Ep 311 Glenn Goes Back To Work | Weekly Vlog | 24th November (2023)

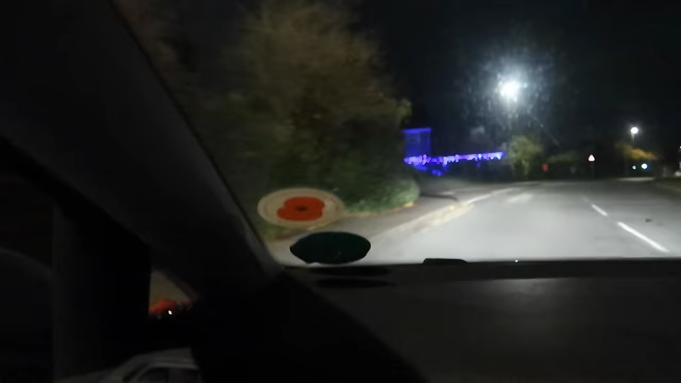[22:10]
Lots of people putting up their Christmas lights. Well it's not even December yet.
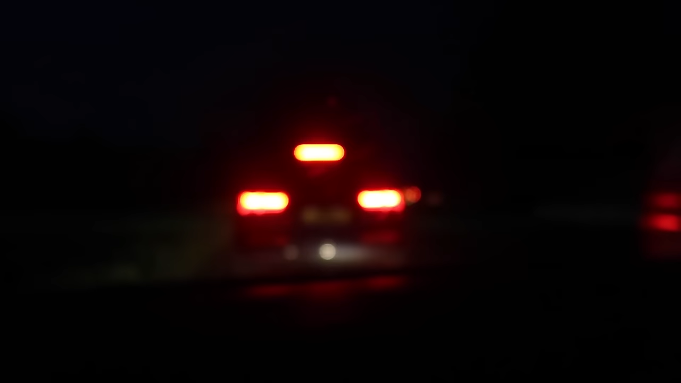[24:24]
This isn't good. This isn't good. Still stuck in traffic.